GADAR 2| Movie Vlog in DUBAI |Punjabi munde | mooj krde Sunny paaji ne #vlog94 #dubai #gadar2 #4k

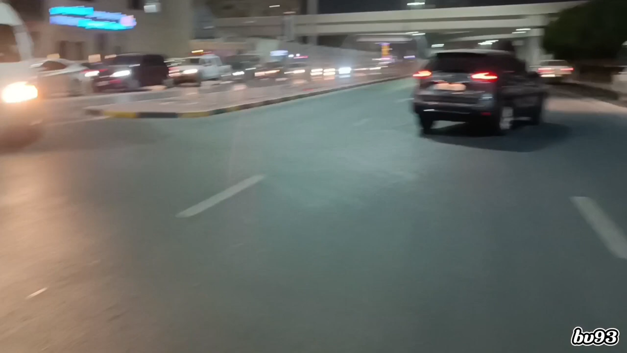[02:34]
देखो अभी सामने वाले भी ग्रीन है, तो हमें फटाफट टपना पड़ेगा,